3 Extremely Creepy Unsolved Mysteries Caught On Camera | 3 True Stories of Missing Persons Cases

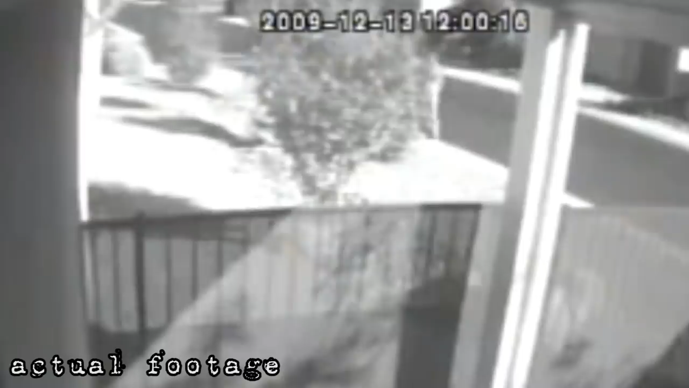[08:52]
The video footage shows the last known whereabouts of Stephen Kocher but his phone remained active moving north.